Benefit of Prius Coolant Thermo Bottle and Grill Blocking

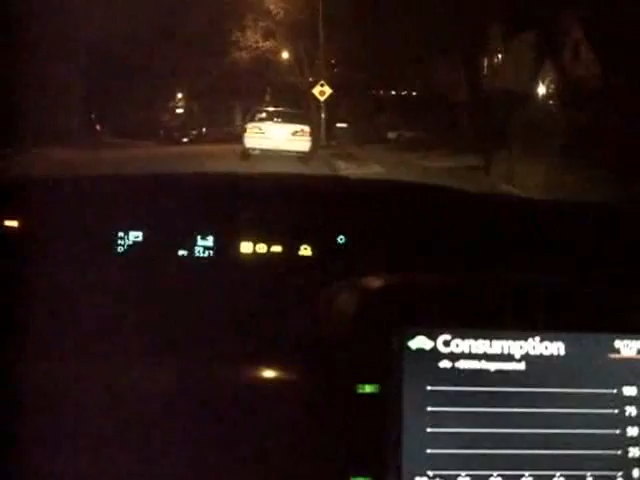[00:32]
We need the cars not on yet but all the computers are on.
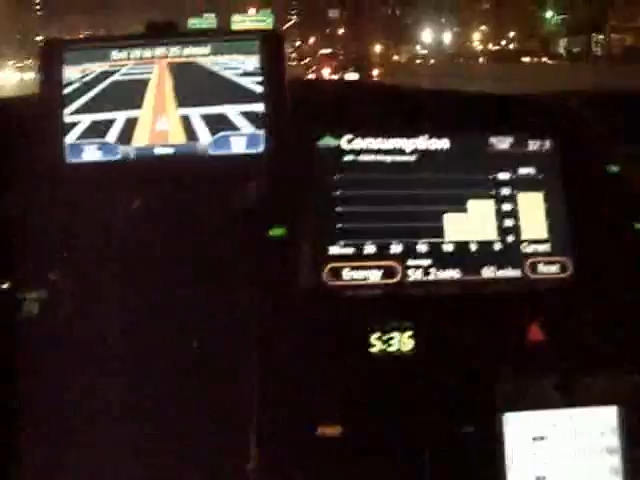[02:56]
Going about 50 miles per hour.
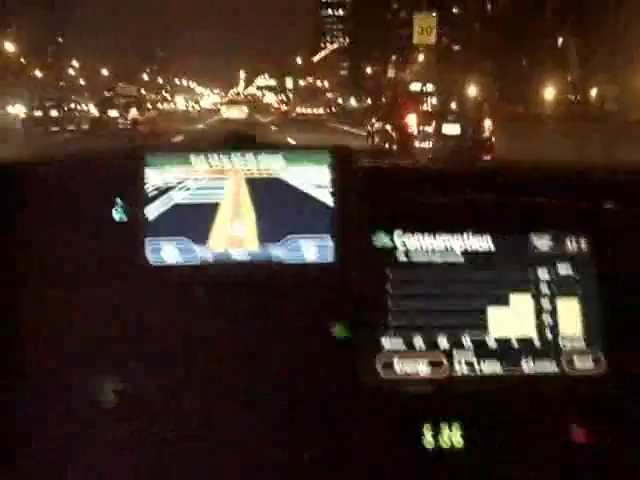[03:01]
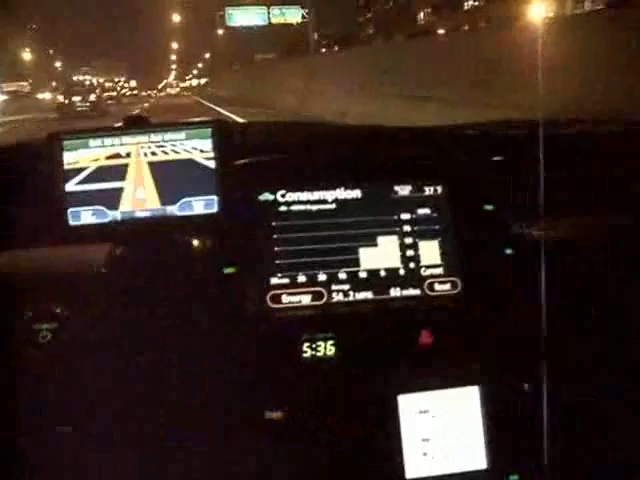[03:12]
By the way engine coolant temperature is 169. 170 now. 20. 20. 20. 20. 21.
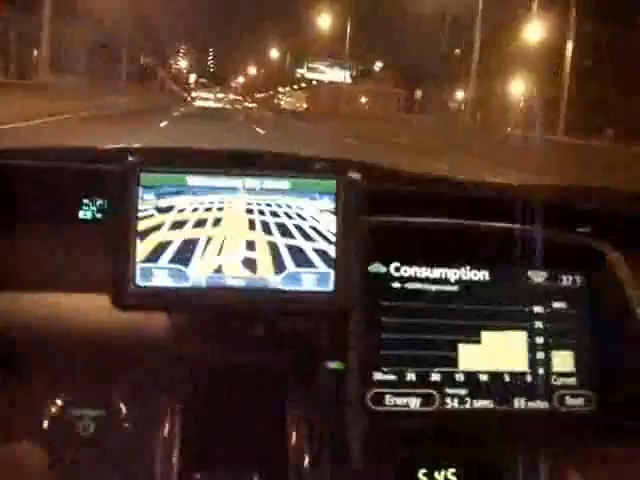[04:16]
I'm going to switch to energy screen and I'm going to maintain about 30 miles per gallon.
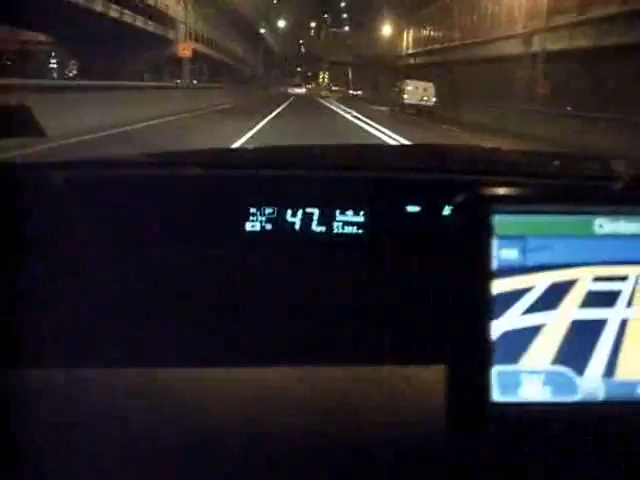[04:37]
I'm going about 47 miles per hour.